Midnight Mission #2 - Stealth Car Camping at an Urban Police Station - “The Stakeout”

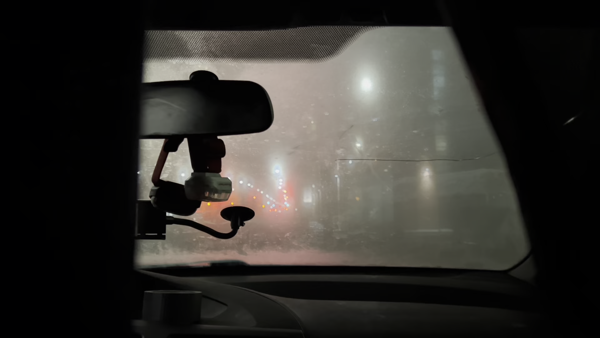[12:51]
However, that means also that the view is not so great looking inside either. So, it's all blacked out here in the back. But it'll make it even harder to make out that it's black curtains and not just black because the car is tinted or something like that. Car is going by.
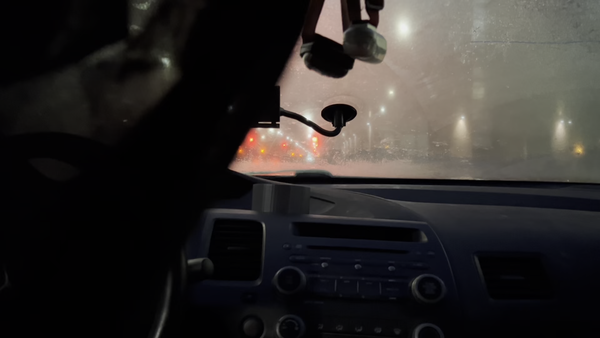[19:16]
Just so the condensation goes away. Because I won't be able to drive away without that condensation going away anyway. So I'll warm it up. And then we'll do a little walk around. And then I'll come back and stealthily drive away. Oh, here comes another police car out of the garage.